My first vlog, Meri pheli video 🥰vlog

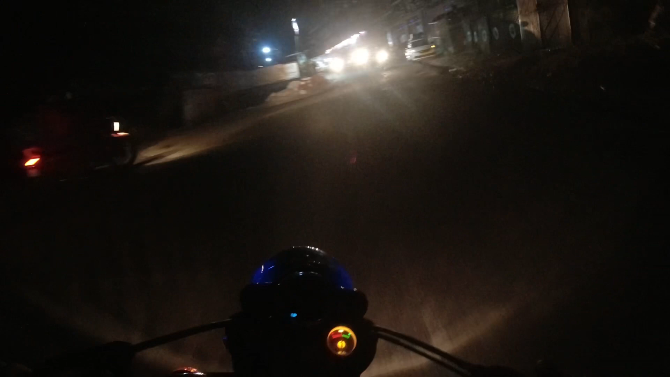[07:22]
मासूरी जाते वे यहाँ पे एक सिब्ची का मंदर पढ़ता है जिसके आप यह देख रहोंगे यहां पर सुपह सुपह चाय का परशाद मिलता है और वो बहुत ही जादा टेस्ट होता है और यहाँ के मंदर की बहुत जादा